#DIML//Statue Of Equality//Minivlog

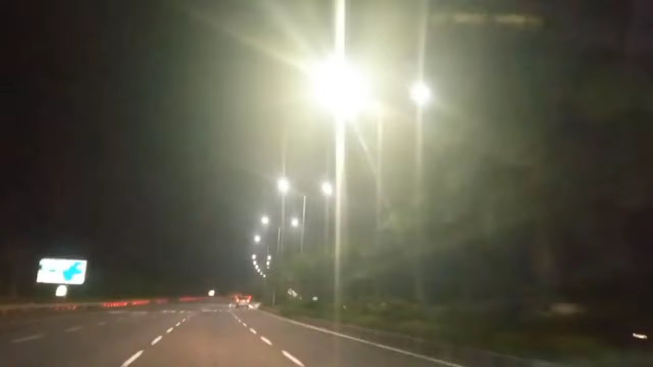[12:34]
ఇక ఇది నైట్ వ్యూ అండి, ఔటర్ రింగ్ రోడ్ చూడండి. దానిపైన 190 అని ఉంది కదా, అది స్పీడ్ అండి.